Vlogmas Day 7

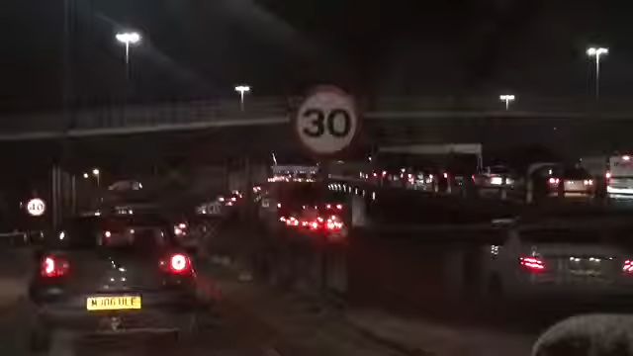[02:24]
What's up this? Of course. I think they're repairing the... Oh, it's a new crash barrier I grabbed the other side, see? Yeah.
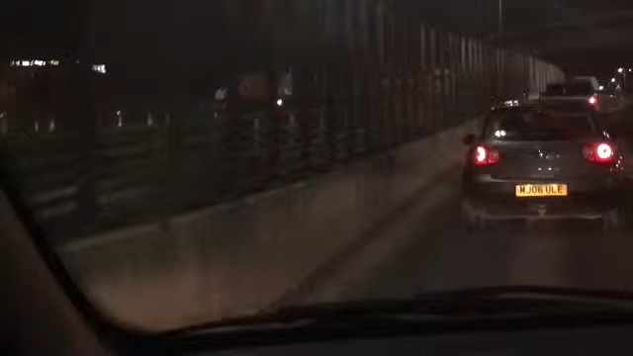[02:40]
I think it's an anti... whatever it is. An anti-crash barrier, you know what I mean? Right.
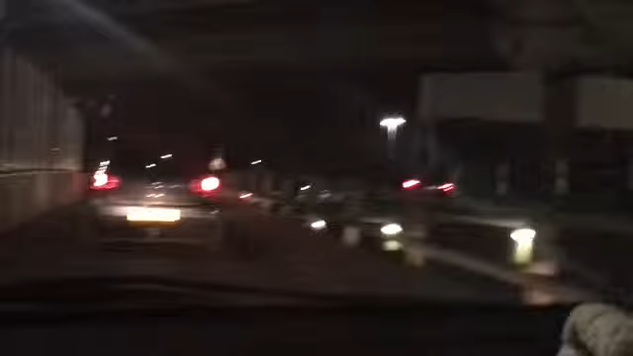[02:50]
Ah, they've got them on the new stretch of motorway when you go out to the East End. Yeah. So you can't come off. Yeah, you can't come off and like head into the River Clyde.
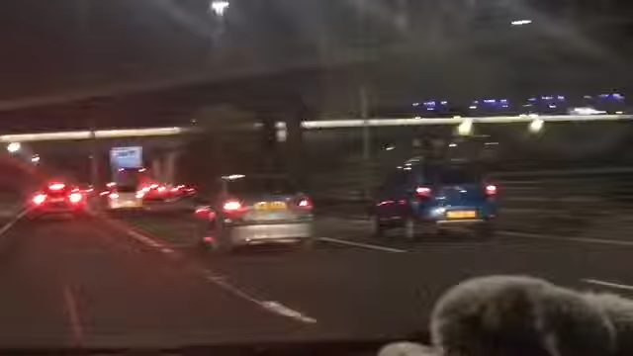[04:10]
Yeah. The traffic's moving. Oh, don't say that, Mum. You know what's going to happen. I think we might just be a bit... Are we ahead of it, do you think? Rather that ahead of it or just behind it. But you know yourself at this section of the Torch Vale is always, always possible. Mm-hmm. Especially at... 22 to 6. Mm-hmm.